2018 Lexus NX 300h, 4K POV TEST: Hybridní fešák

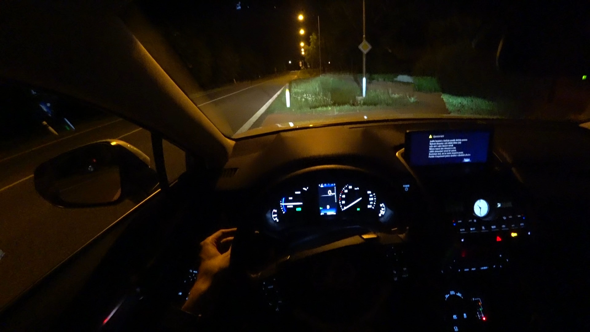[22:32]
Tady mám zaplý přepínač na auto, ale i tak se musí dát páčka od sebe, aby se zaplý ty automaticky dálkový, tady se rozsvítí kontrolka. Já už jsem to teda trošku zjišťoval a je zajímavý, že se pouštějí i v obci a jak tady vyjademe, bude 70, tak bude auto naproti, jak aspoň uvíjíme, jak rychle se zhasí najít.
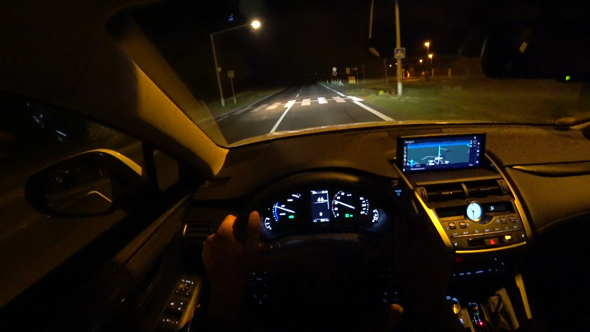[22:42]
No, svítějí teda pořádně silně. Já jsem tušil, že budu svítit silně. Svítěj silně a takhle ukážu rozdíl.
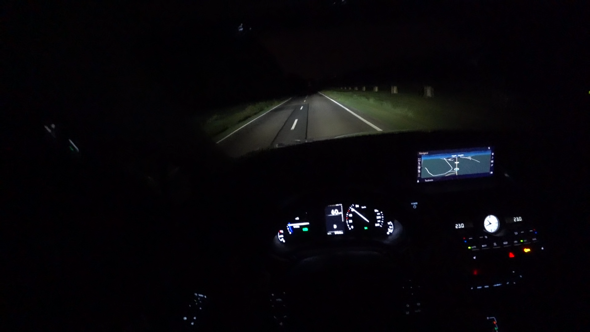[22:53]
Potkávací, dálkový. Potkávací, dálkový. Svítěj. Svítěj dobře. A z 0 jasno samozřejmě. Mám sportovní režim, stop start tady vypnout nejde, ten tady žádný není. A jdem. ten elektromotor krásně pomáhá.